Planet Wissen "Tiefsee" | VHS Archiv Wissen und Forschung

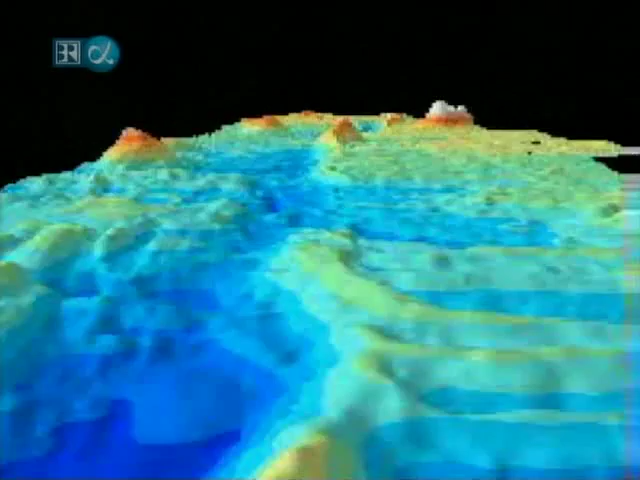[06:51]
Das Fächer-Echolot macht diesen zerklüfteten unterseeischen Canyon sichtbar. Ausgerechnet hier erhoffen sich die Wissenschaftler neue Einblicke in die Entstehung des Lebens.